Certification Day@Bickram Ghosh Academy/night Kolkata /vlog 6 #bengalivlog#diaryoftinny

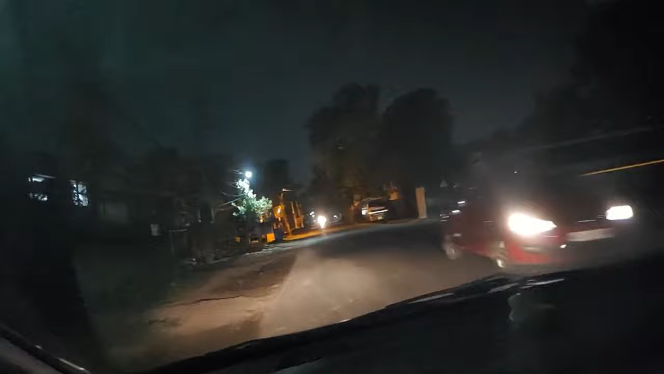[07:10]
दार ए होई छे नाले कुणू ज्याम छीलो ना रास्ता